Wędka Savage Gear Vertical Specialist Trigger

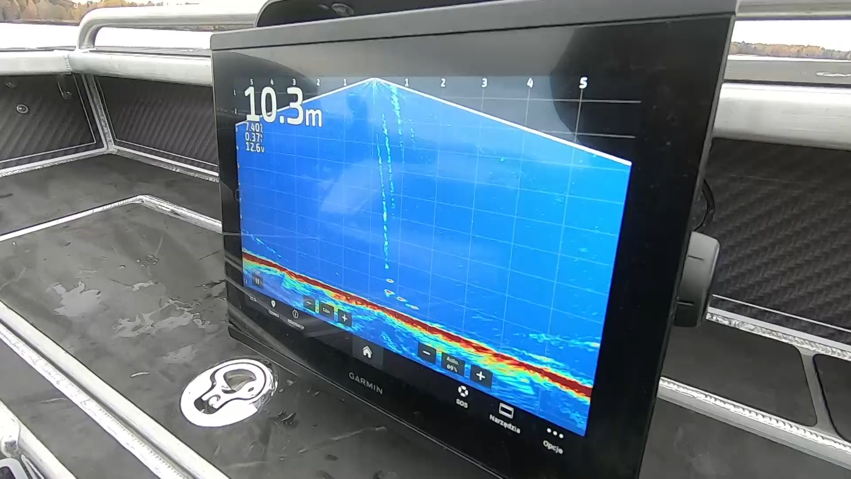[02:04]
On screen: depth 10.3 m
Jakbyśmy używali normalnych stalek, zakłócałoby nam to obraz echosondy.
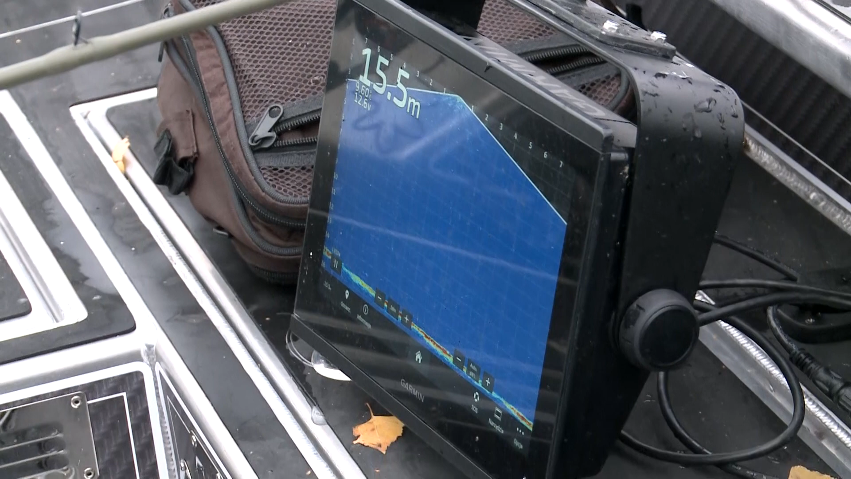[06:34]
On screen: depth 15.5 m
Też bardzo często obławiam konkretne miejscówki, jak znajdę jakieś kanty, pływam, szukam tam ryb, albo tak jak tutaj na rozległych blatach, namierzenie drobnicy. O, widzicie?
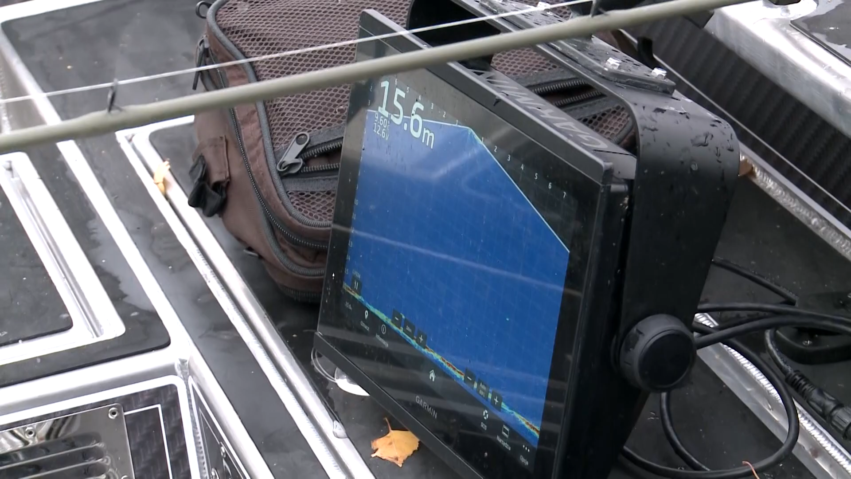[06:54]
On screen: depth 15.6 m
Tutaj drobniczka jest i tu coś nam zaczyna rysować konkretniejszego, ale jest. Nie, gdzie on jest? Gdzie on jest? Gdzie on jest? Tu. O, widzicie? Już znalazłem. Jest. Dwie fajne rybki. Jestem nad nimi. Opuszczam przynętę. Dać. Zatrzymuję nad. No i prowokuję. Patrzymy, jak się ryby zachowują. Jedna, o, jedna podchodzi, widać.
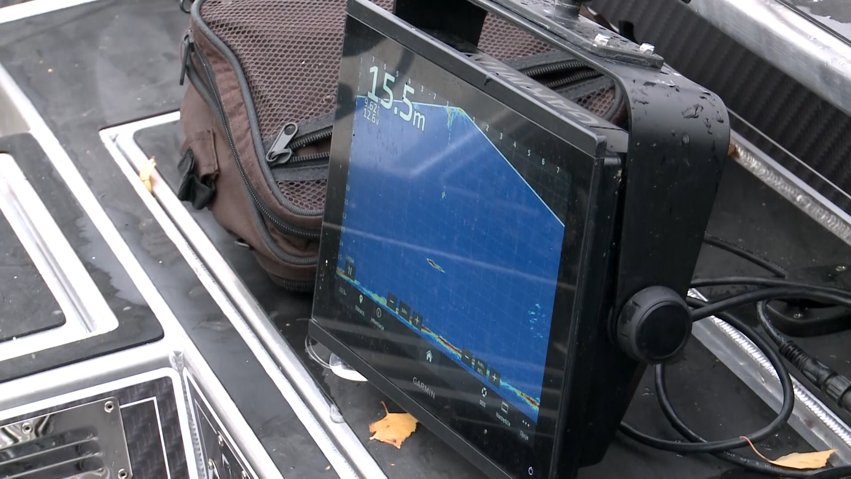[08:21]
On screen: depth 15.5 m
Ok, jestem nad nimi. I próbujemy. Szczęścia jeszcze raz. O, tym razem nawet nie podpływają. No właśnie. Nie są rybki na żerowaniu. A tu jednak coś się zainteresowało. Patrzcie. Jest!